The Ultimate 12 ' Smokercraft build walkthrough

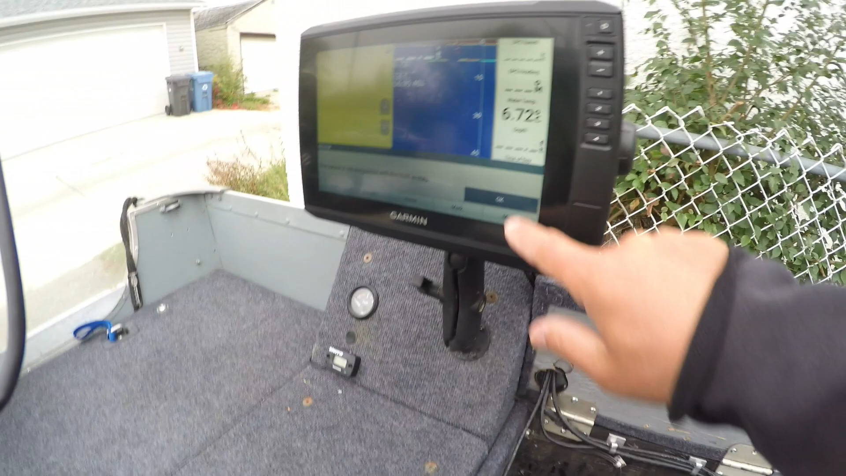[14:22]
my my other finder here there we go so I do have the GLS 10 this is a live scope the life scope black box